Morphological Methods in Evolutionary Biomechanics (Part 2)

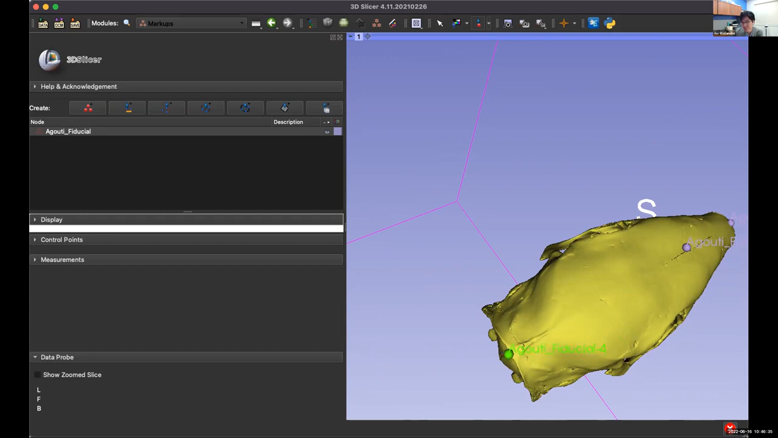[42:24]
So I might put it like maybe the, um, most ports, posterior point of the parietal, which actually I can see the suture here, maybe right here.
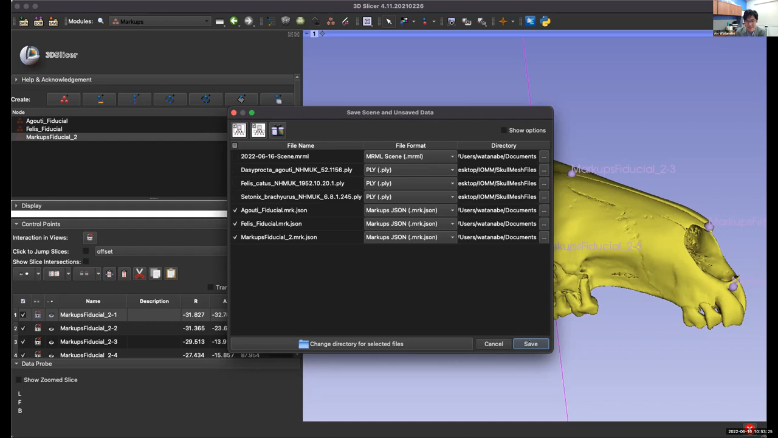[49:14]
So I'm going to uncheck the first one, which is a scene, uh, for, for the 3d slicer program. And then we're going to export the three, um, coordinate landmark data files. All right. So we're going to, and then we're going to have to change the directory. Um, so I'm going to just save it on my
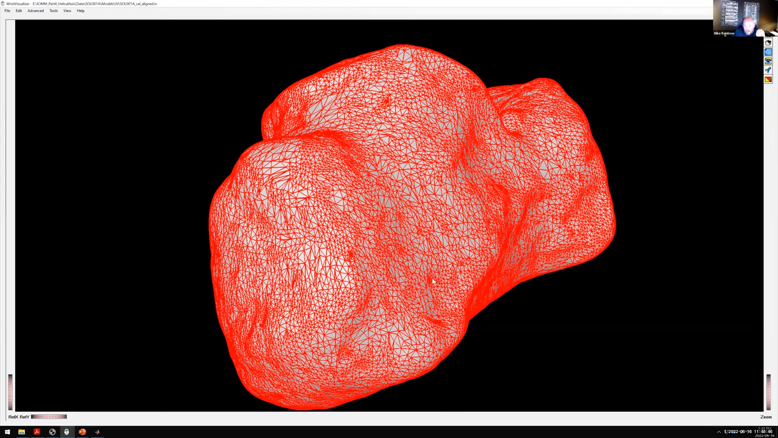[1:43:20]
And then, then the connections in this file just tell you how to connect it up.